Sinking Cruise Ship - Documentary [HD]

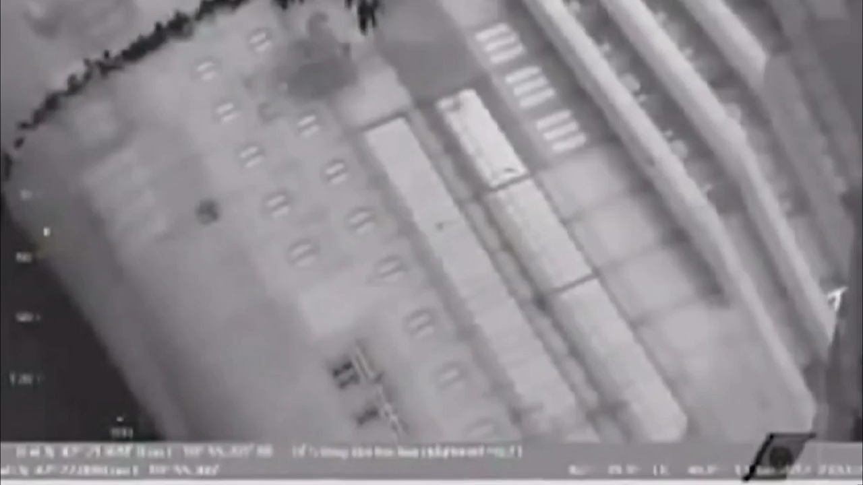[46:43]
the couple was amazingly lucky they landed on the lifeboat just before concordia finally rolled on her side
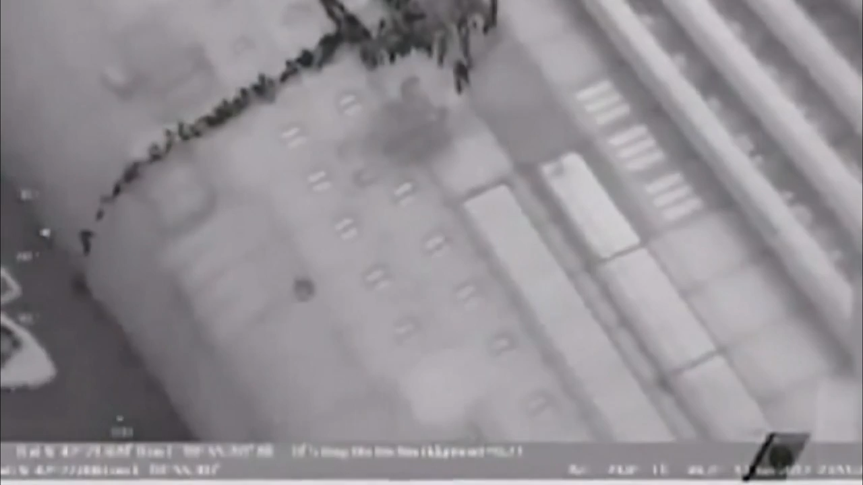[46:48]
other passengers were forced to make a frightening hand-over-hand descent in
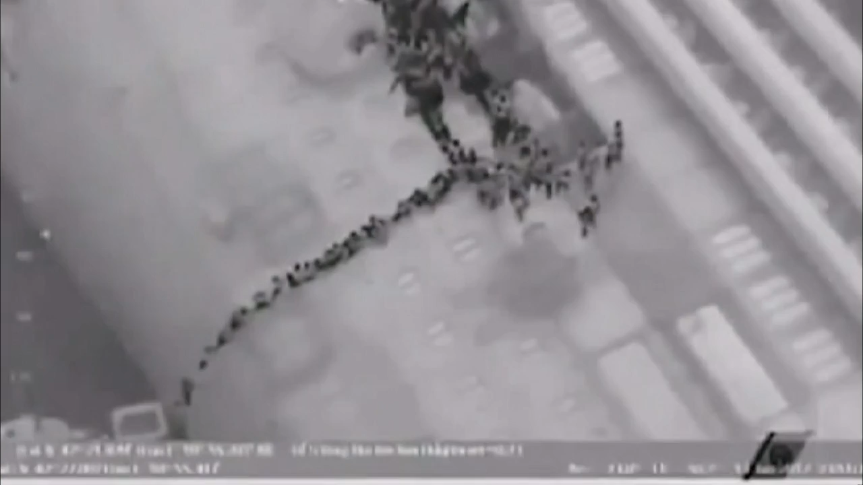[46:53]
the dark on a rope laid across the capsized ship's home